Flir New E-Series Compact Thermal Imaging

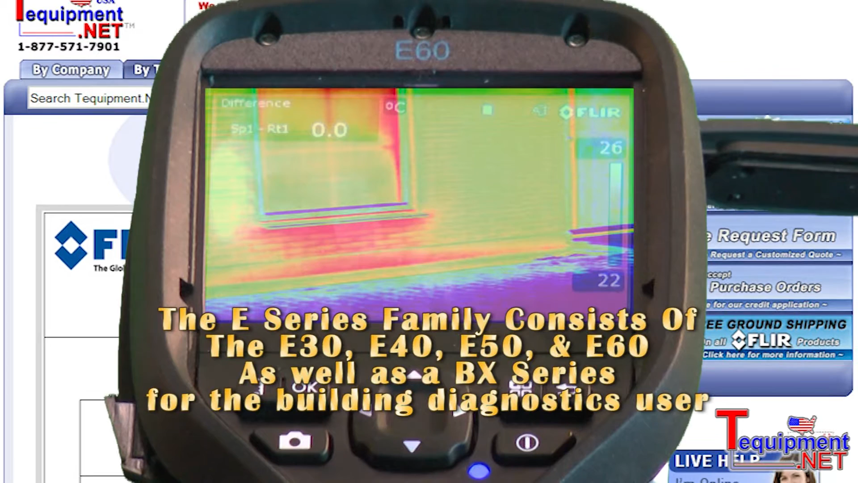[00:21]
The difference between the E-Series and the E-Series BX is that the BX cameras have a narrower temperature range and improved sensitivity over the standard E-Series products. The standard E-Series products have a higher temperature range for those users
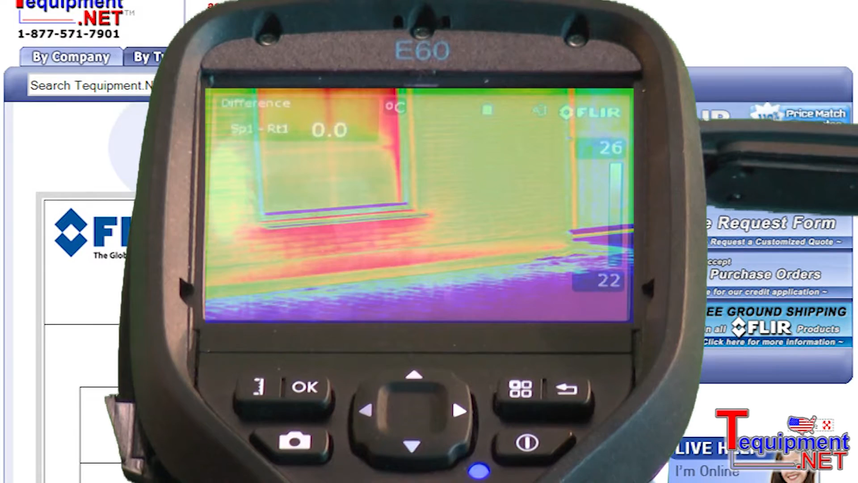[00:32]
in the industrial community measuring things such as electrical targets or higher temperature targets like steam traps. Some of the features of the E-Series BX products are the improved image quality over previous products.
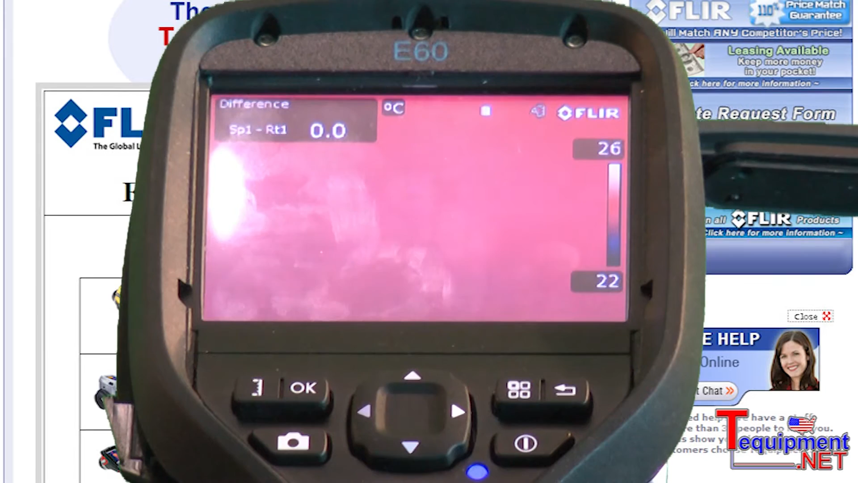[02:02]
Or if you're looking to record your walkthrough or scan digitally, you can record to an external digital video recorder. The E-Series cameras save images to a removable SD card, which can store over 1,000 visual and infrared images. The E-Series products are also equipped with MeterLink.
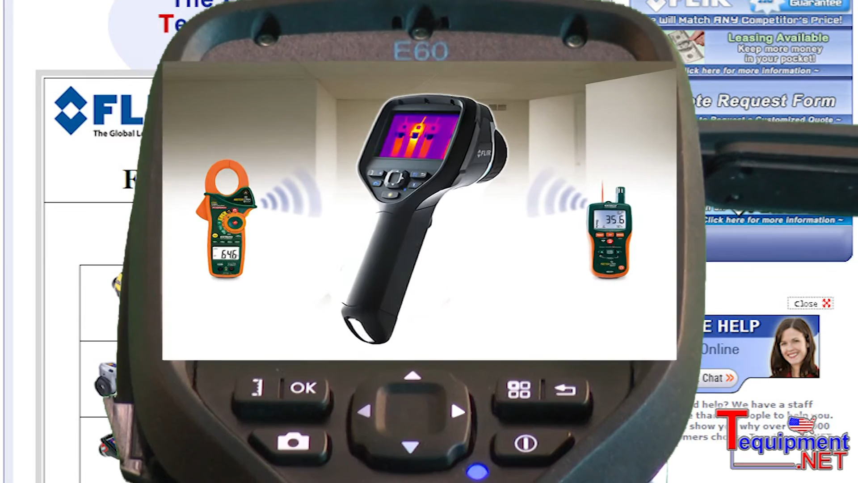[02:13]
MeterLink allows your E-Series camera to communicate directly with an X-TEC MO297 moisture meter or X-TEC EX845 clamp meter.
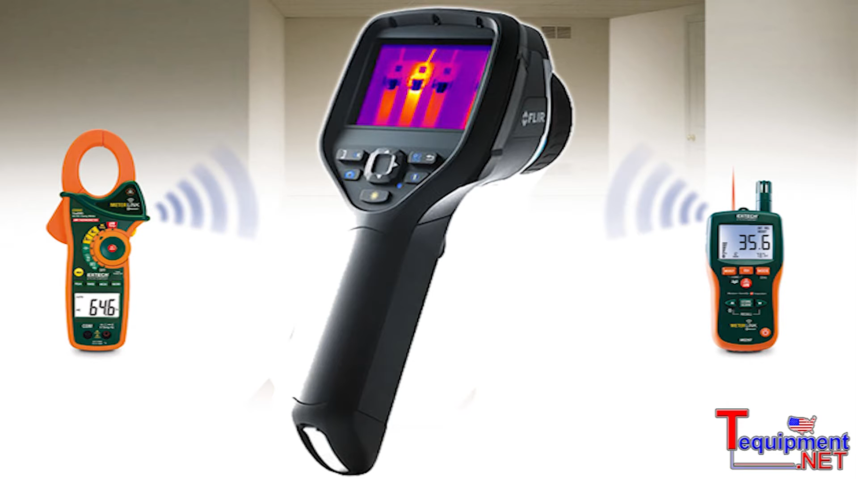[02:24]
You can transfer information directly from either meter into the camera.
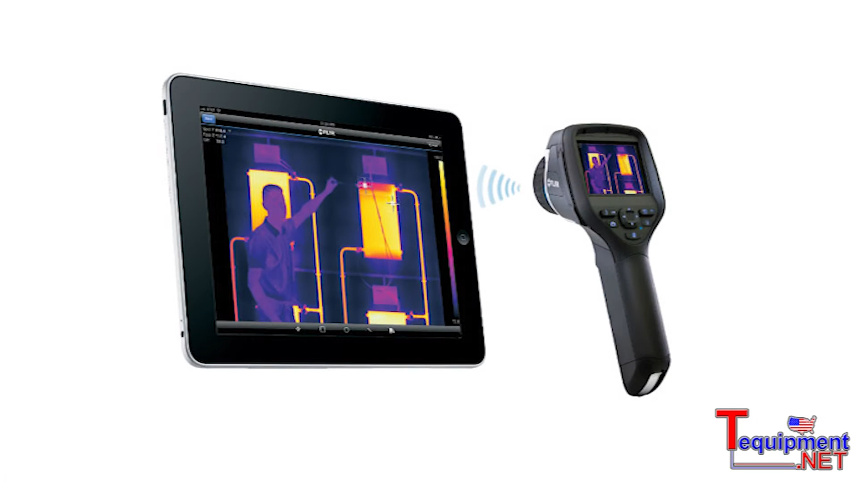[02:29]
The entire E-Series line is equipped with Wi-Fi wireless communication for transferring images
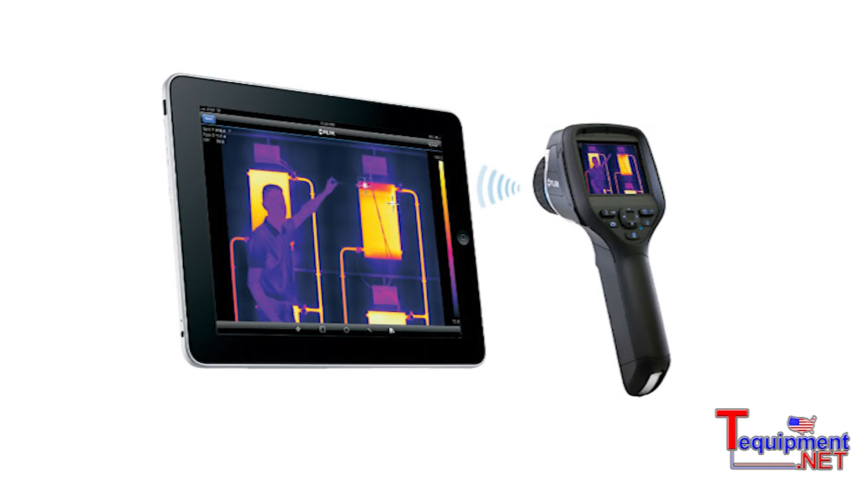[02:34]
to something like an iPhone or an iPad.
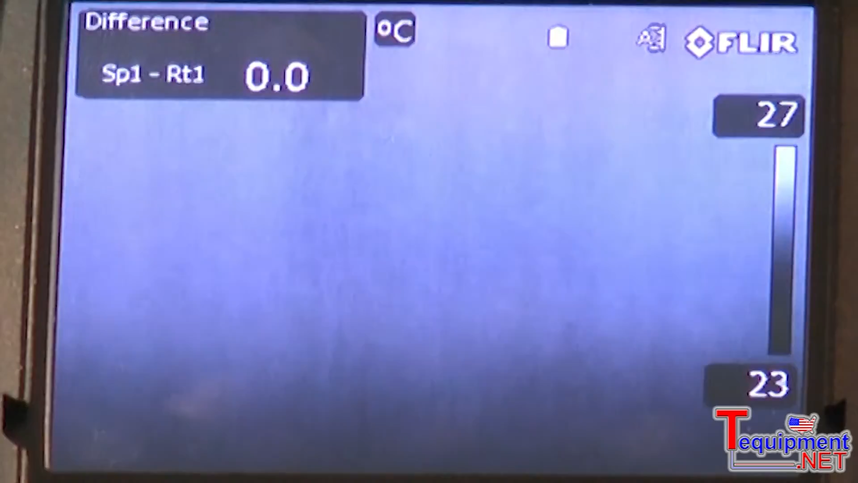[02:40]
On screen: scale top 27°C, scale bottom 23°C
The new E-Series products are equipped with a touch screen LCD to more easily control the functionality of the camera.
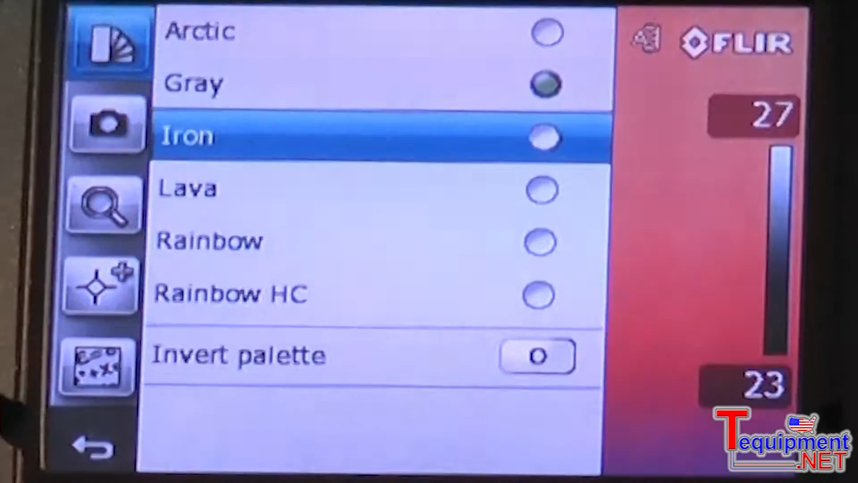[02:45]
By simply going in and touching the screen, you can change settings such as color palette,
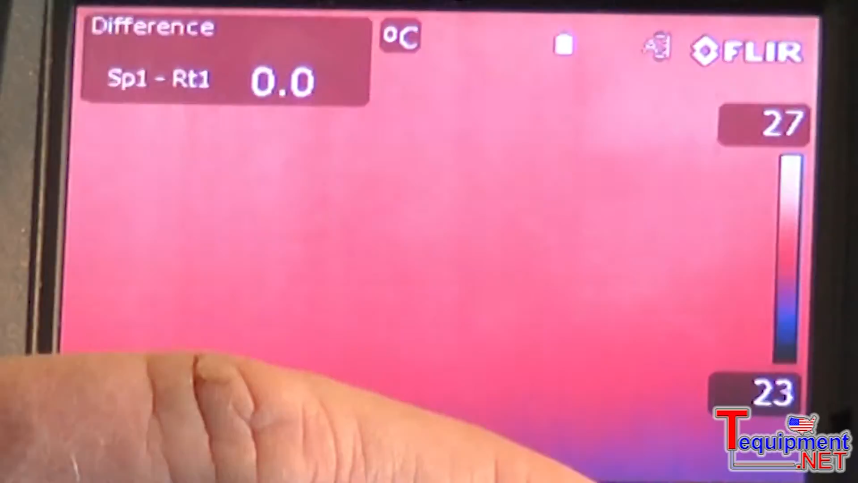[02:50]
or go into the menu and add spots and areas which will allow you to measure temperature.
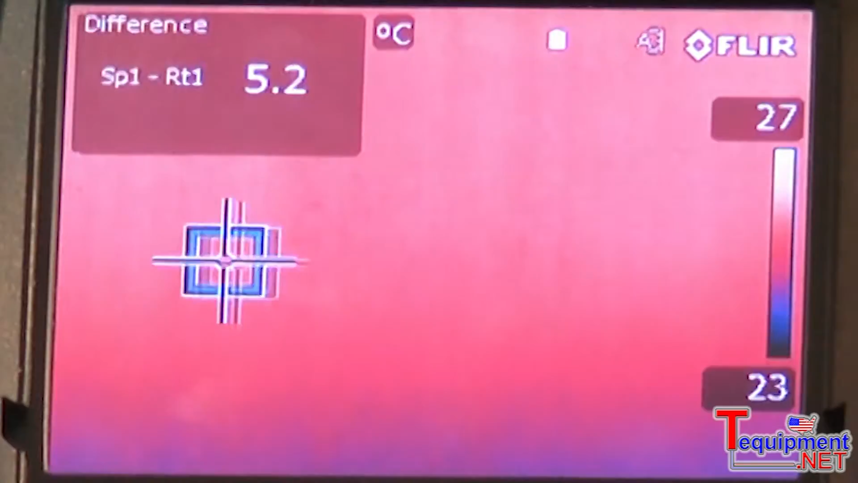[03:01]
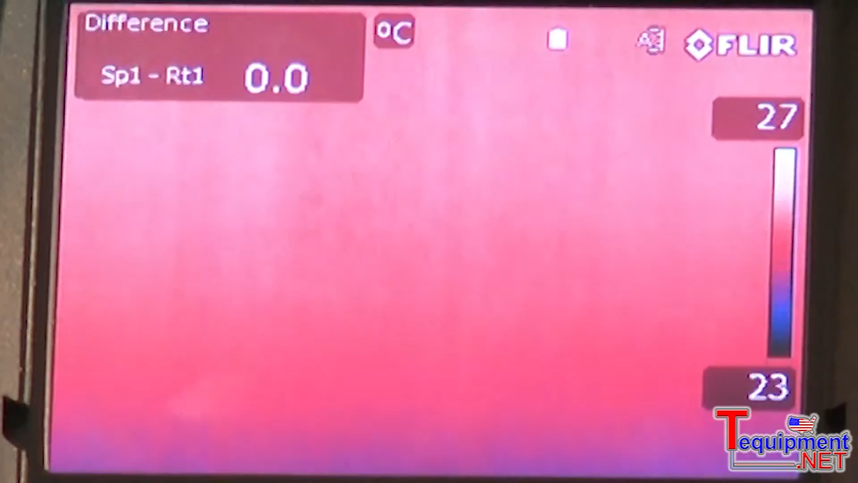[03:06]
On screen: scale top 27°C, scale bottom 23°C
The touch screen LCD also allows the user to go in and change from infrared mode to visual mode.
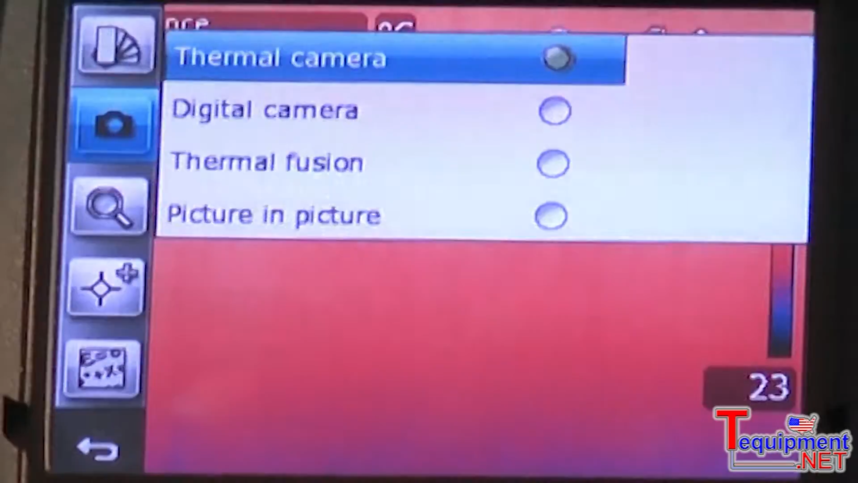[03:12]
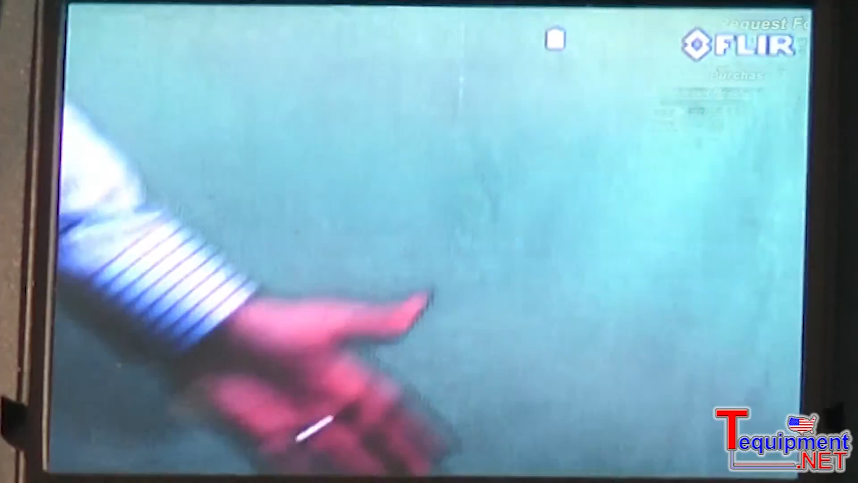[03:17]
In this way, they can utilize the high resolution 3 megapixel visual image to picture-in-picture fusion mode,
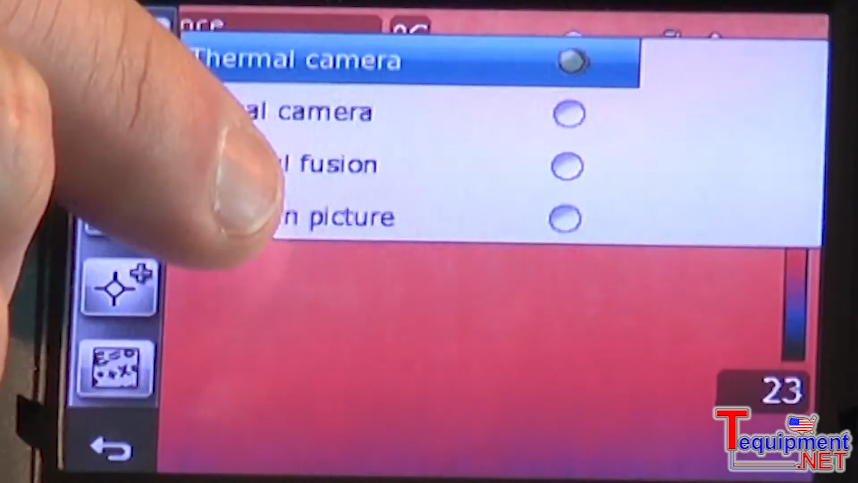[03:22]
which overlays the visual and digital image.